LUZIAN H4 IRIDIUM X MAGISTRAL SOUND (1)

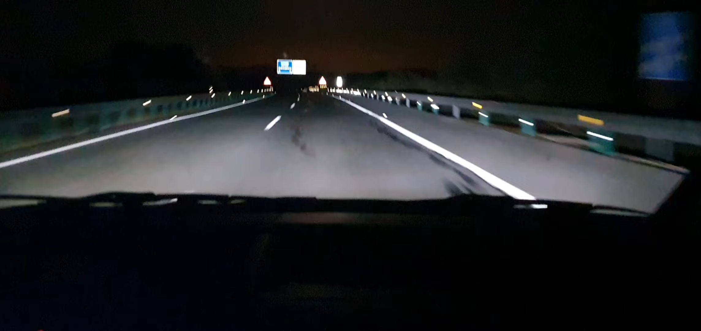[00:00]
bueno señores pues voy a presentar para que lo veáis en vivo en directo yo tengo instalada en mi propio coche tengo instalado la h4 iridium de lufian vamos ahora mismo con las cortas vale en este caso esta lámpara la corta y la larga vienen las dos en una eso para que veáis por ejemplo la diferencia más que se nota un huevo porque en este caso la hemos cogido en un tramo que es muy oscuro en este caso tenemos puesto las cortas cuando pasa el coche ahora pasamos a las largas la diferencia que siempre tenemos los días son 80 vatios por lámpara